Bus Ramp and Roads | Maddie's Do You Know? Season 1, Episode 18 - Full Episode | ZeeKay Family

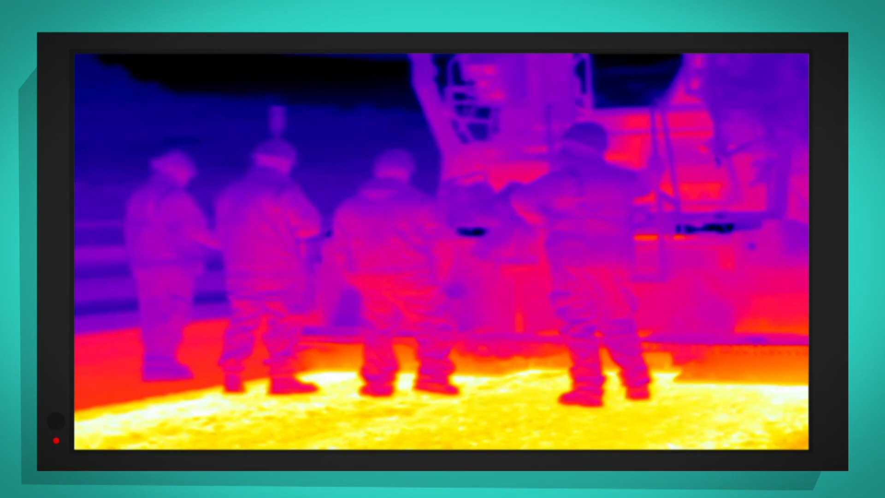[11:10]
Wow, okay, so if I point the thermal camera at people You can see that they're slightly blue or purple And that's because it's a chilly day,
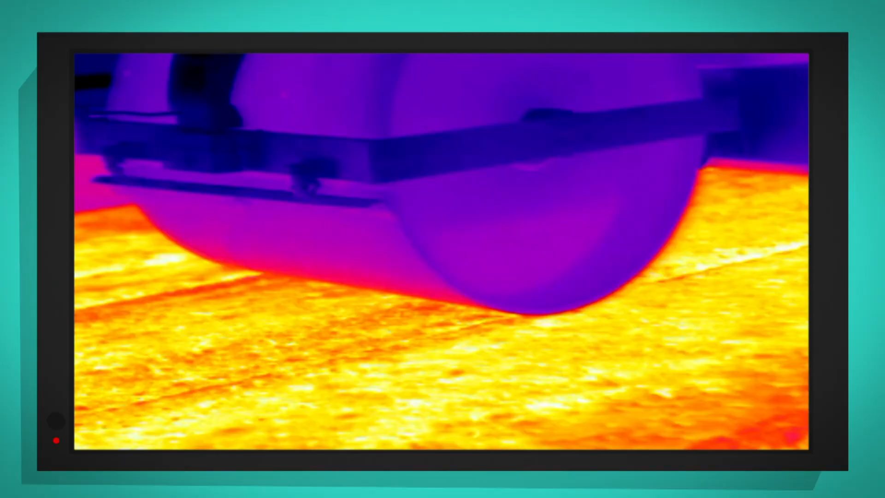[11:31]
That's really interesting So the roller on the thermal
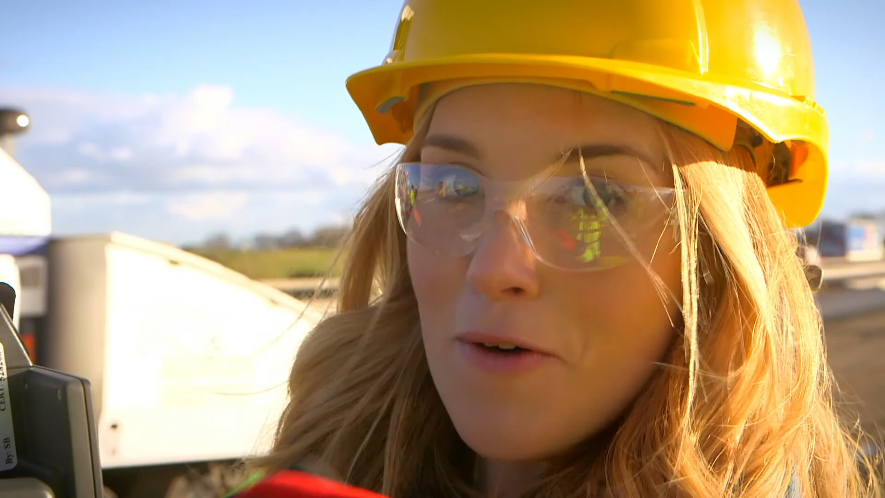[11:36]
imaging camera is leaving darkest streaks in the white hot asphalt
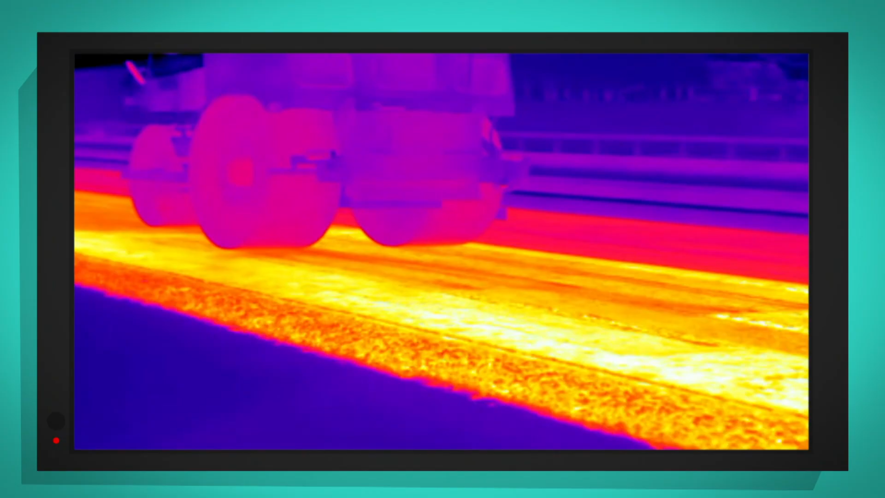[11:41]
And that's because the water on the wheels is cooling it down ever so slightly